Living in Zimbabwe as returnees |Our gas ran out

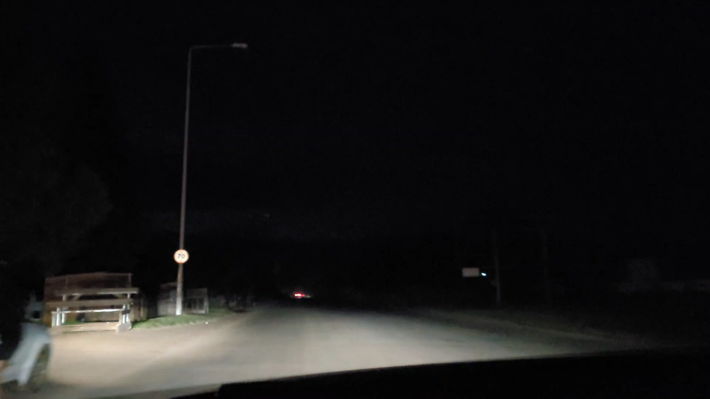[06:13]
right it's like seven yeah ten past seven seven everybody posted seven so we went to west gate we went to greencroft we went to my brain like we just been going around now we're on our way back home yes and um
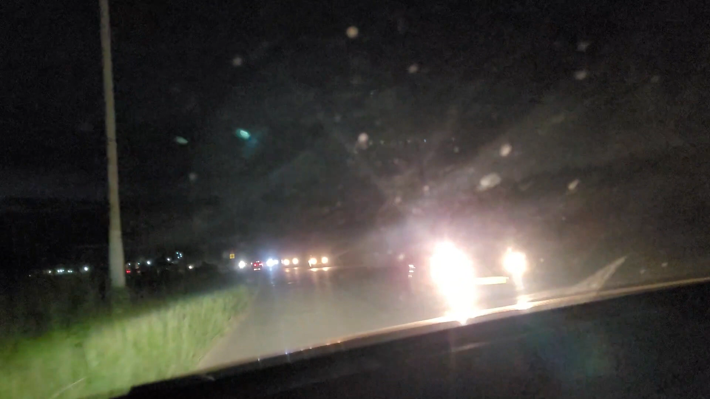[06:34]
and you guys have a wonderful wonderful night yeah but anyways as you can see in zimbabwe driving it's night it is so dark there are no lights you can't see anything so you have to rely on your car